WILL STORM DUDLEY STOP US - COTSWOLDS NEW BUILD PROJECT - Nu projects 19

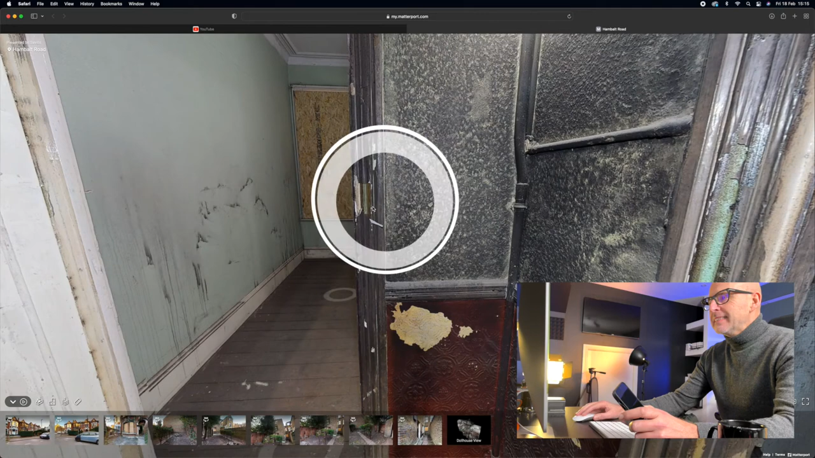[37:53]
stripping out everything new electrics first and second fix new joists new floorboards new plastering new decorating bit of joinery you know i said as well make block this door up here and make this the master with ensuite it's a big house i think it's 1700 square
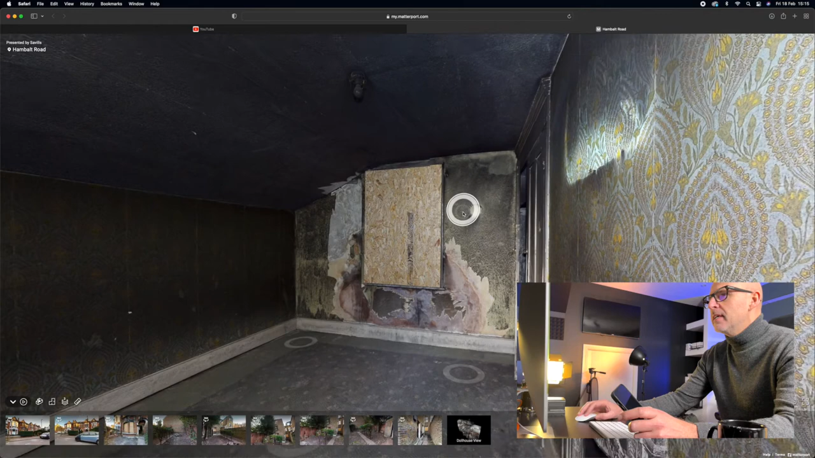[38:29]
feet as it is now but look at it every single thing is burnt to a crisp so you couldn't save anything because can
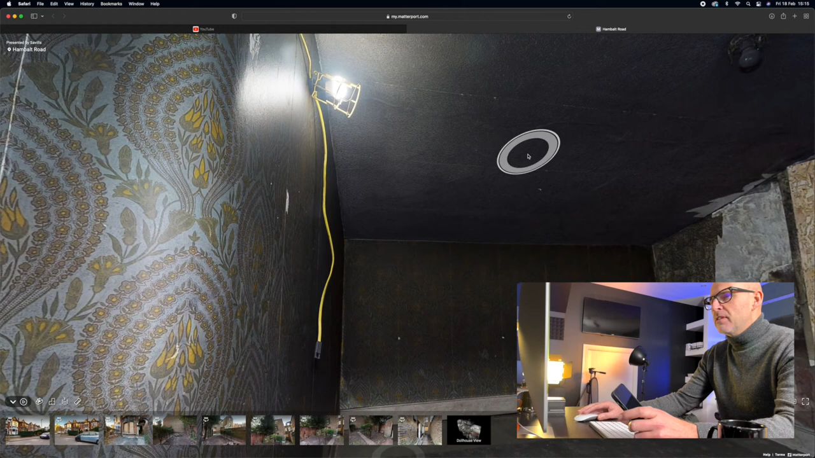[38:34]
you imagine the fire and the water going through every single thing it would always stink so everything's got to come out
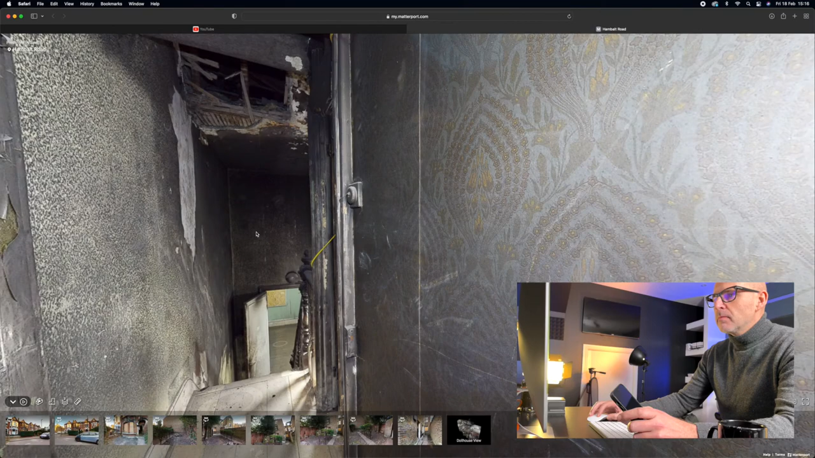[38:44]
so i think this is um again this is where the this is where the loft stairs would be going up here into the loft
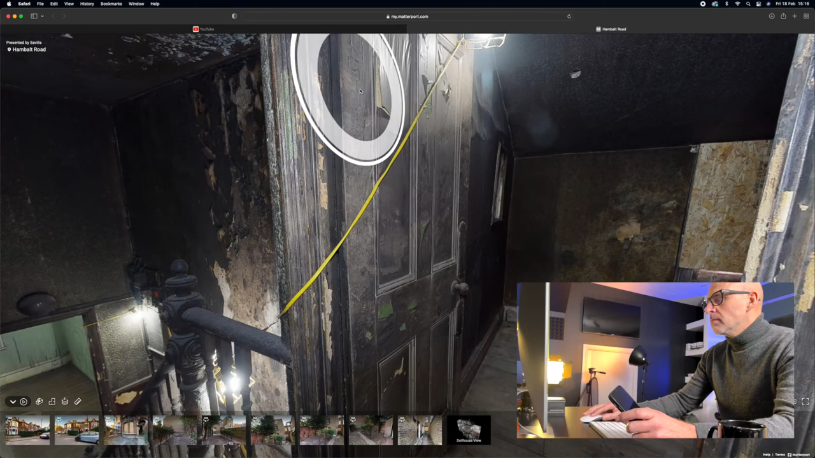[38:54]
yeah so it's in the auction and um he's going to put a bid in i think this week sometime but i love this um this three-dimensional walkthrough makes it so easy and can you imagine if um well for estate agents it's a dream isn't it
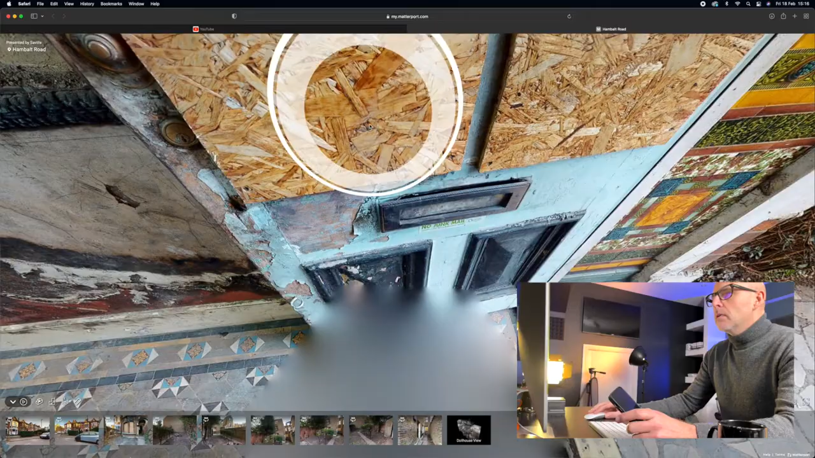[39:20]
so i think in total in my opinion you're going to be spending
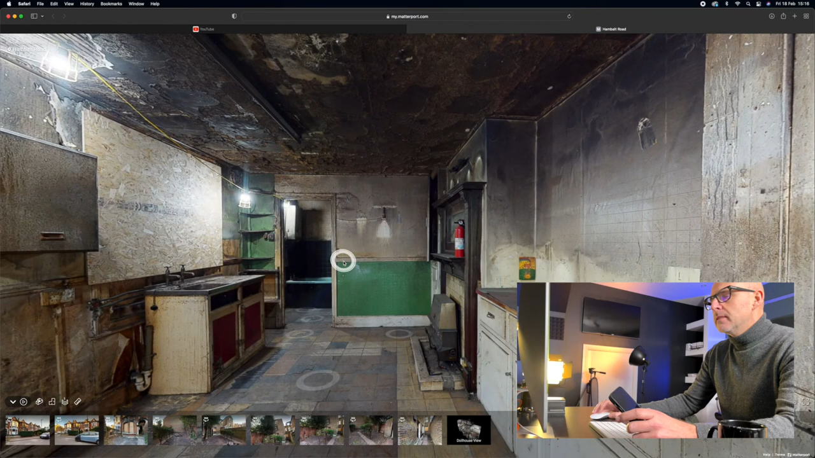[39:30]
500 to 550 to do the work there is a little basement as well little loft little um cellar let's have a look down here bosh down here so i said to him let's um let's lower